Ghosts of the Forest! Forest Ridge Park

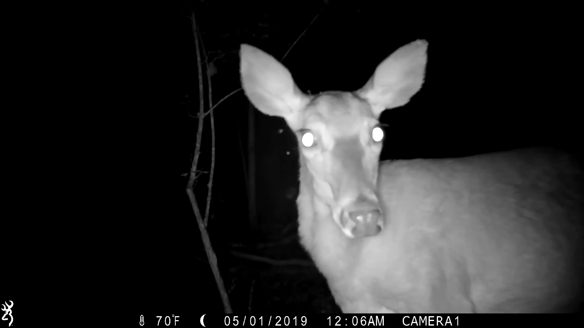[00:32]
In the spring of 2019, the wildlife cameras captured a mother deer and her twin fawns.